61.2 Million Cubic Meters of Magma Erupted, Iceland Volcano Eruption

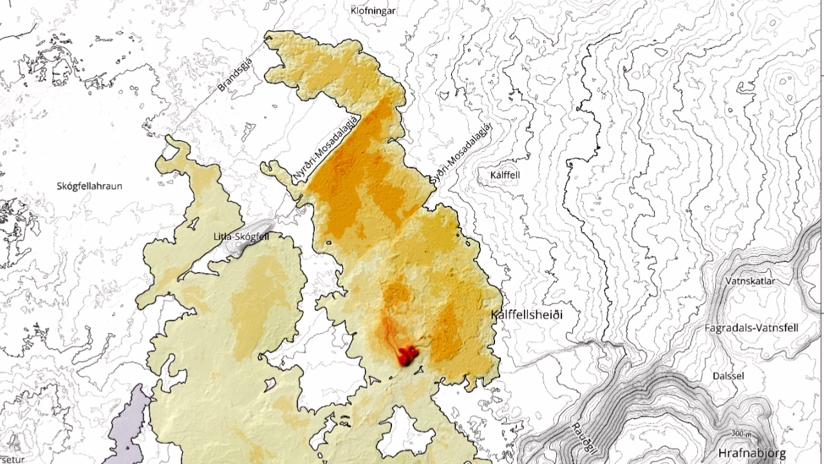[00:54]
We had more than 32 meters of lava buildup. That's the height of the cone, more than that, 40 meters probably.